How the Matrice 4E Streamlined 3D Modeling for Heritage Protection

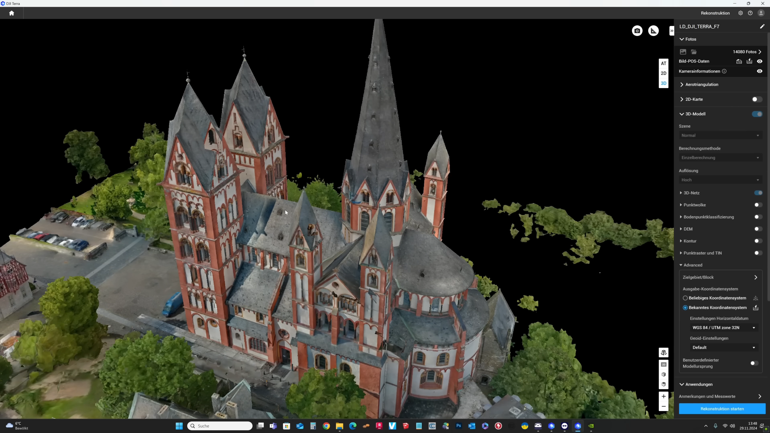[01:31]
Für das, wir benutzen Drones und Laser Scanners zu bekommen, die besten Resulten der beiden worlds.
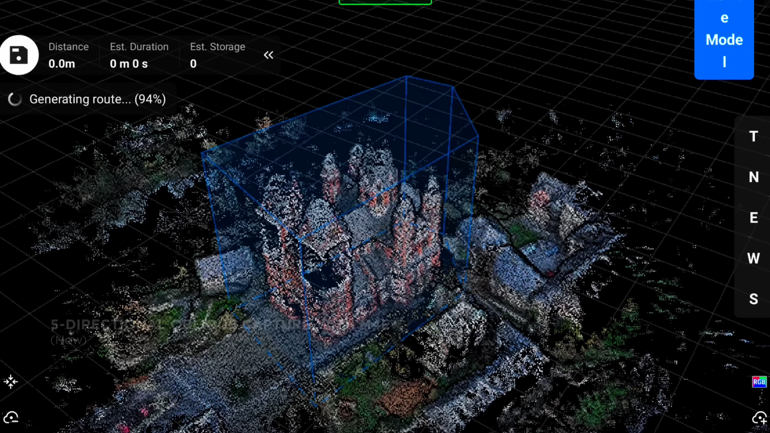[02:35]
Mit dem neuen Matrice 4, die 5-direktional Oblig Capture und Close-Range Fotografie features offer eine 3D-Point-Club-Preview für planen Flugzeuge in real-time. Flugzeuge sind möglich, sehr nahe zu der Surface und viel mehr koordiniert.